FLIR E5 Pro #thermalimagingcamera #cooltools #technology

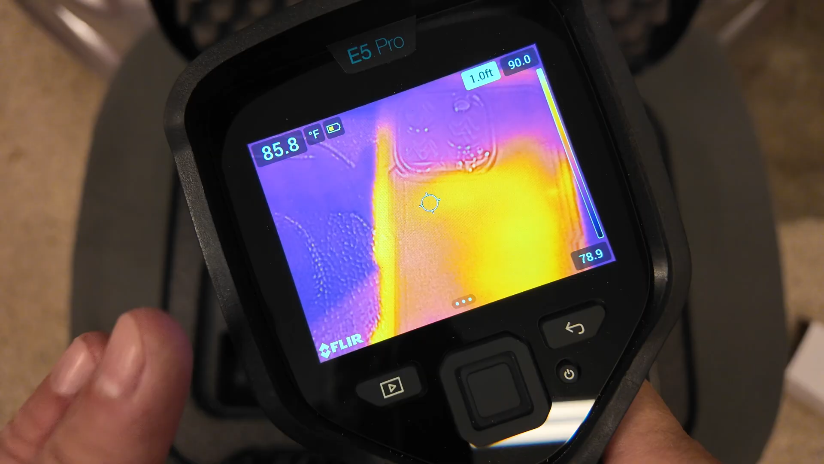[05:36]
On screen: spot 85.8°F
I did boot the camera up offline so we weren't sitting here watching that progress bar. But when you turn it on, you press and hold that power button and you're just going to get a progress bar so you can see the status of where it's at. A couple things I'm going to show you on the screen that are displayed right now. We've got the temperature here where you've got this center spot or center dot pointed.
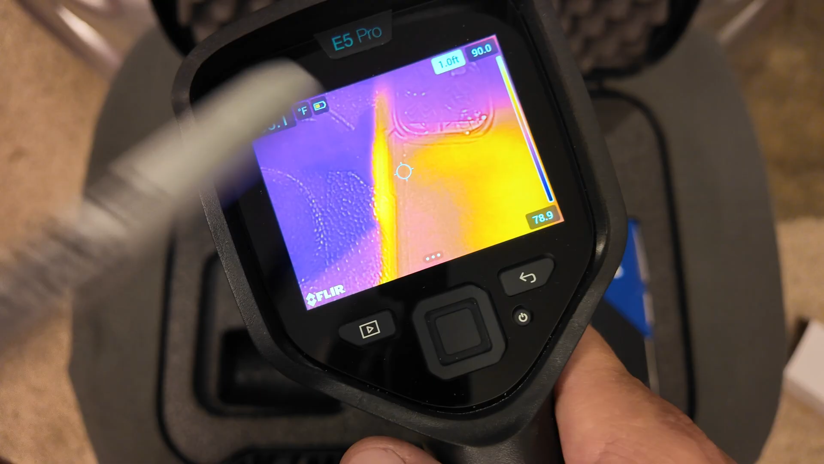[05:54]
It's going to give you the actual temperature and that can be in Celsius or Fahrenheit. Right now I have this one in Fahrenheit. Right here you've got an indicator. It tells you how much battery that you have left. Right now we're in the yellow icon for that one. So it does have a color icon where it's green, yellow, red. That way you're not sitting here looking and trying to guess how many bars you have left. So that is a nice feature there. It's actually a color gradient there to show you how much battery is left. This right here is the distance that you are from the object to line up that thermal image.
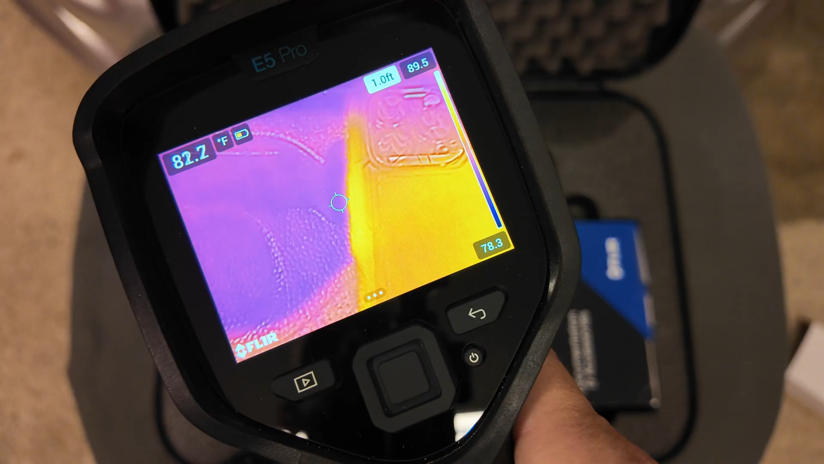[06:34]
So this is using a technology called, I think they call it MSX, where you're using some of the camera images plus the thermal images. And that is to determine how far away you are from your object.
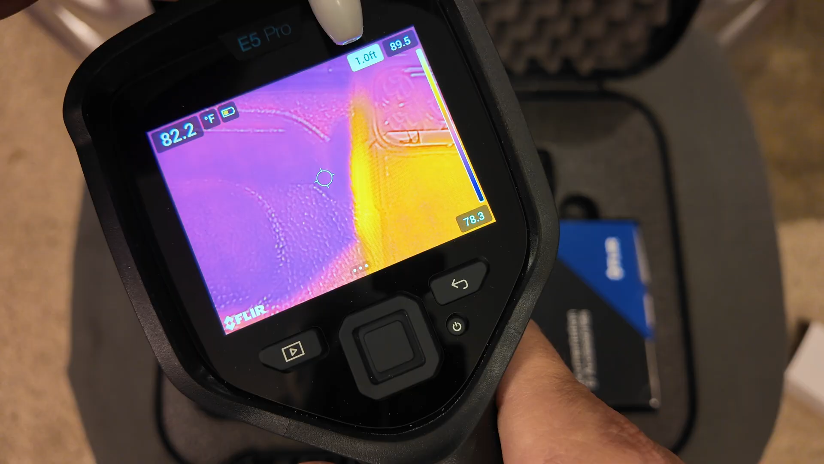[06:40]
On screen: spot 82.2°F
And you can increase or decrease that distance so your thermal image actually lines up with the object that you're trying to see through that camera lens plus the thermal lens. So that's pretty neat because sometimes different thermal cameras, you may try to put that over a hotspot and you're getting a reading or you're getting a hotspot reading. But if you're trying to be real precise, you can't exactly see where it's talking about. And that's especially important. Say if you have multiple breakers that are close to each other, this will actually help line that up.
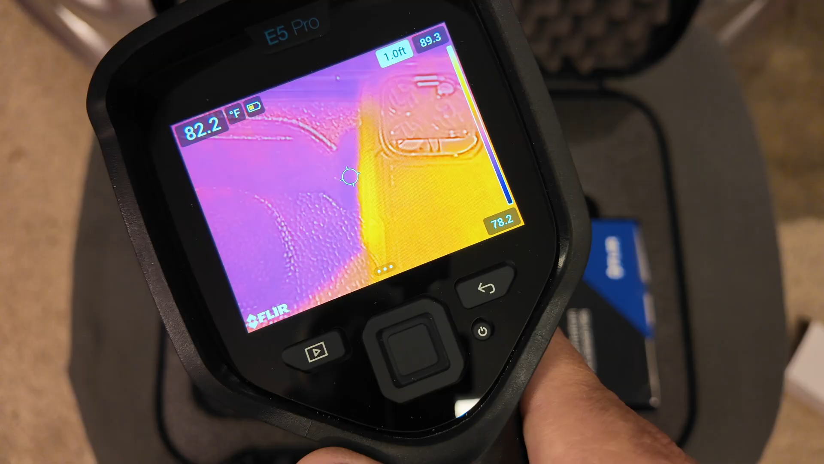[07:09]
On screen: spot 82.2°F
So the thermal image and the camera image equal each other. So you can tell exactly which one you're having a problem with. Here on the right side of the camera, this is your highest temperature that it sees and this is its lowest temperature that it sees. So it's got a little bit of a color gradient to explain to you. I'm showing the highest temperature in that lighter color or that orangish color.
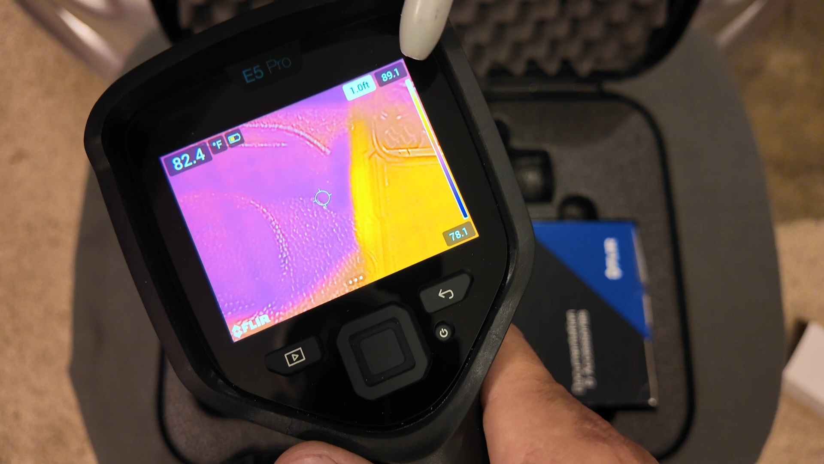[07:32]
On screen: spot 82.4°F
And I'm showing the lowest temperature in a purple or a dark color here.
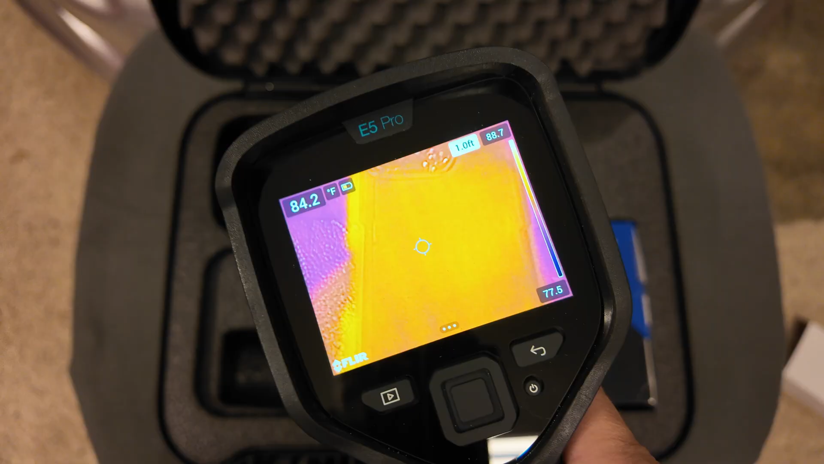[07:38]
On screen: spot 84.2°F
So that helps you understand what is the highest temperature on the screen at that time. What's the lowest temperature on the screen at that time?
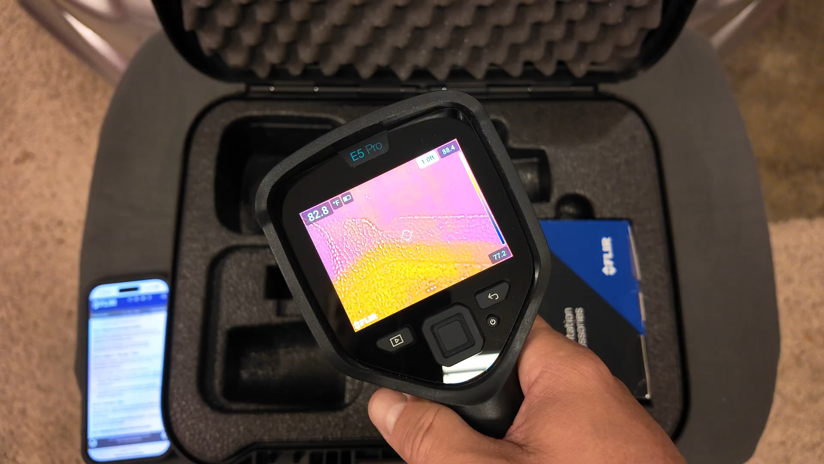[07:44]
A few other features I'm going to talk about is that this is actually a touch screen. So that's very nice. You don't always have to use the buttons. I know sometimes that's very frustrating that you see something on the screen. You want to select it on some style cameras like this that you cannot do that. On this E5 Pro, you can.
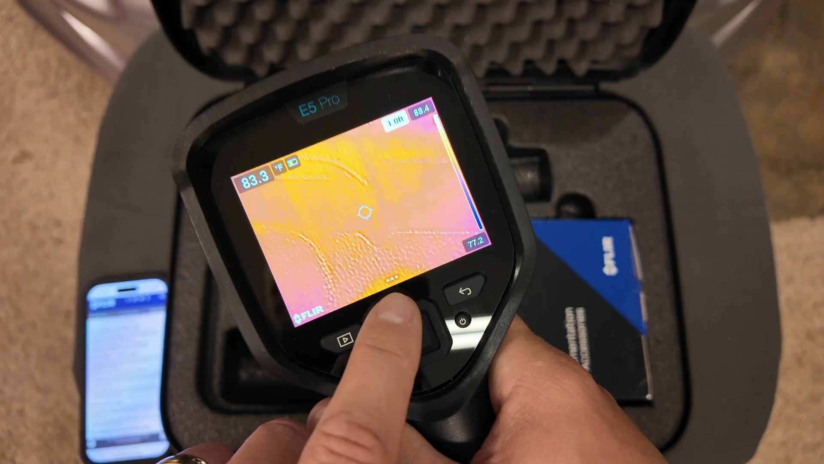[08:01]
On screen: spot 83.3°F
If you can see those three little dots there, that's where you can select and you can get into some of these menu options here where you can do some things like say on your settings. And they talk about little things like here, your FLIR Ignite.
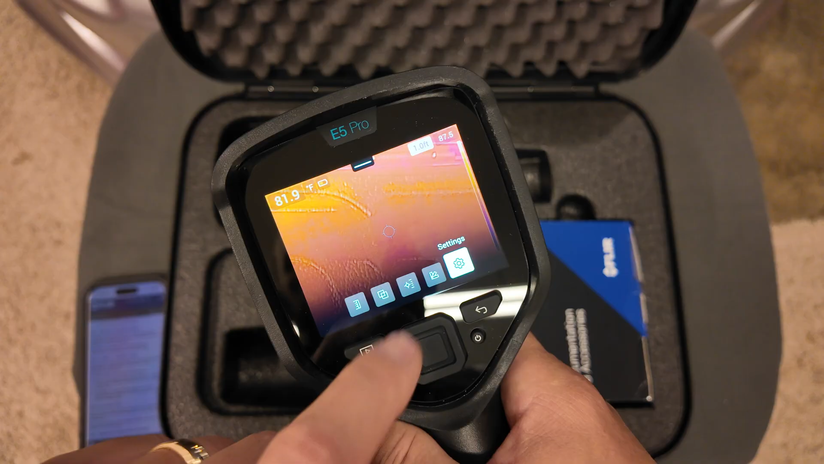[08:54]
On screen: spot 81.9°F
Going back to that menu there, you do have other options here where you can change the color. So right now we're on iron.
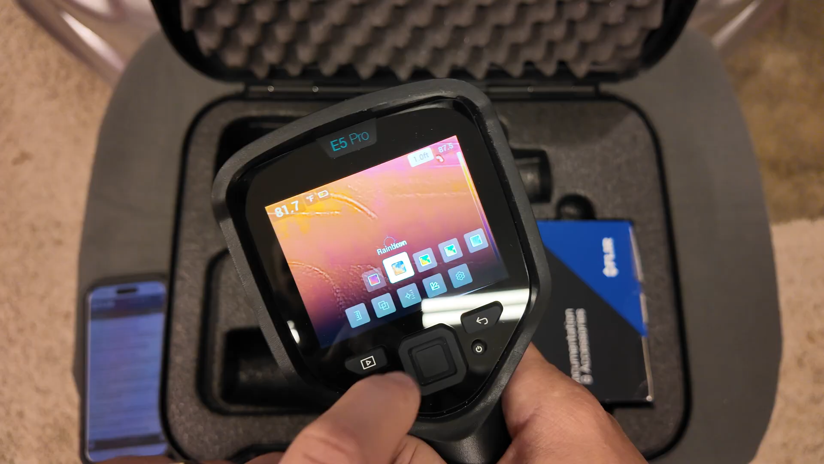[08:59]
You can go to rainbow. You can go to rainbow high contrast. You can go to black hot and go to Arctic. There's all kinds of different options there that you can go to.
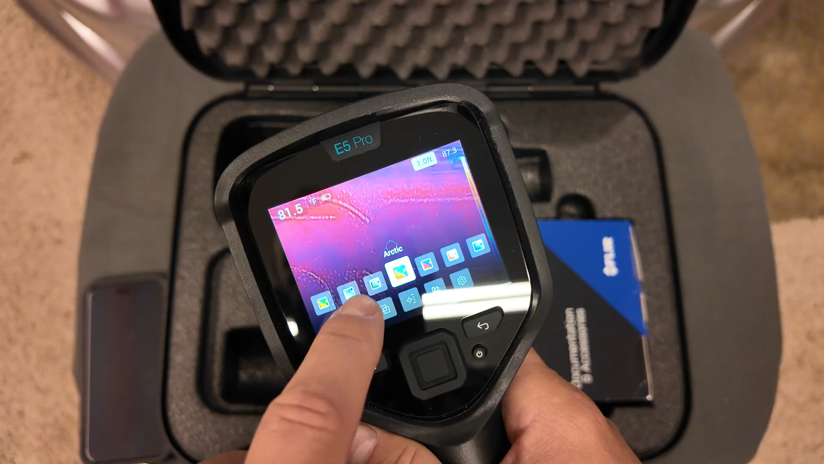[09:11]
On screen: spot 81.5°F
And I do like that they allow that functionality depending on what you need. Some people could be colorblind and you may not be able to see certain colors. You may want to go to a different color here.
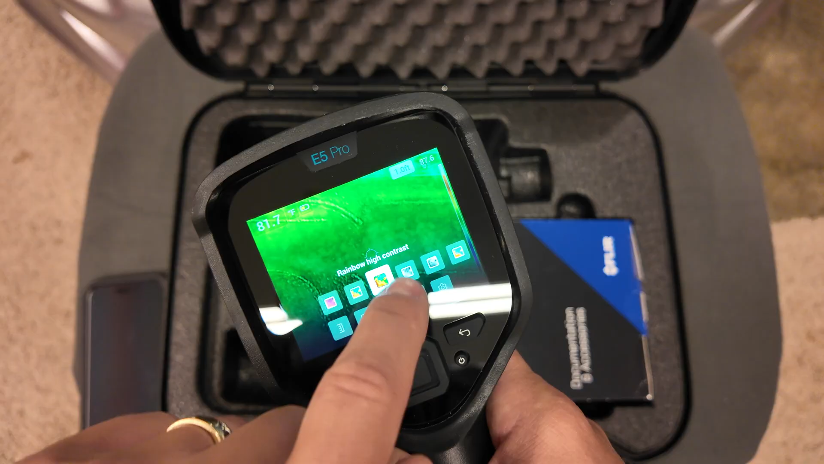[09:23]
You may want to be, see exactly what you're looking for. If it's something's hot, you want it to show up white on the screen.
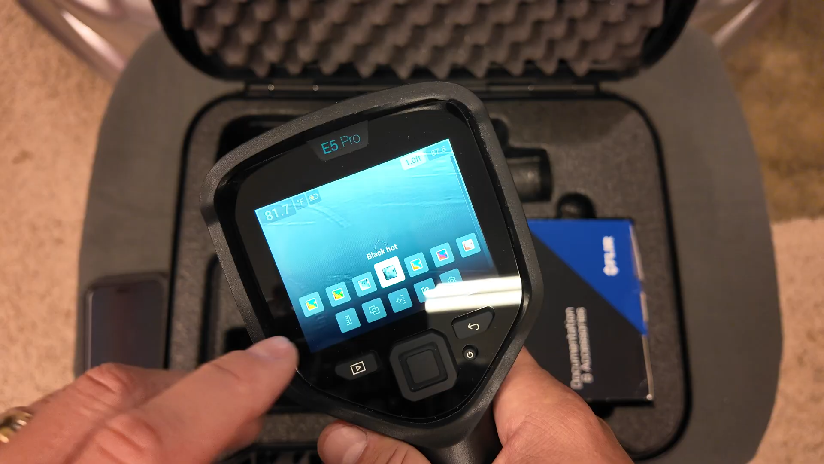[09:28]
You may want to be able to view it a little bit easier so you don't have to worry about, you don't have just one set color here.
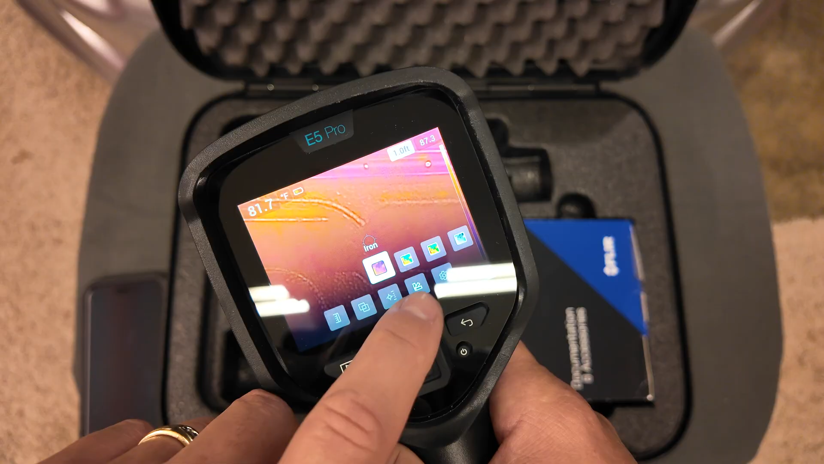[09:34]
A few other features here is you can change what I call that center spot, what they call the center spot to there. You can take that completely off. You'll get no measurement on your temperature here. You can put that back. It's going to stay in the center only. You can tell it to move. There's a red dot.
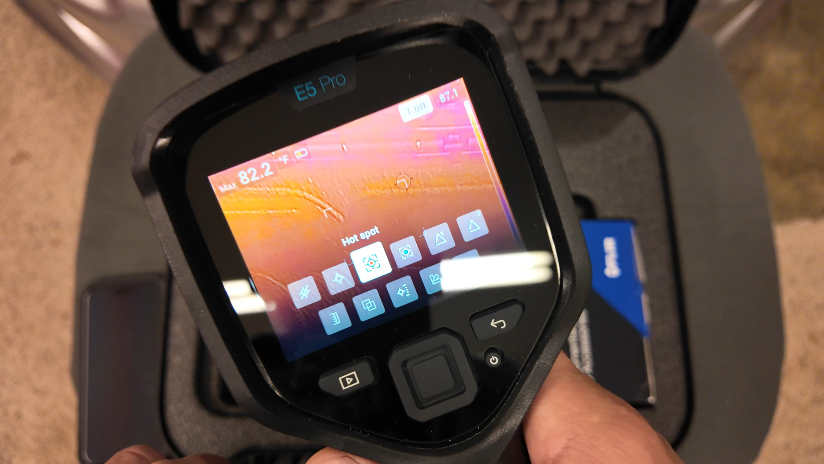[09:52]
I don't know if you'll be able to see it, but what that red dot does is it goes and finds the hottest spot on the screen within this box.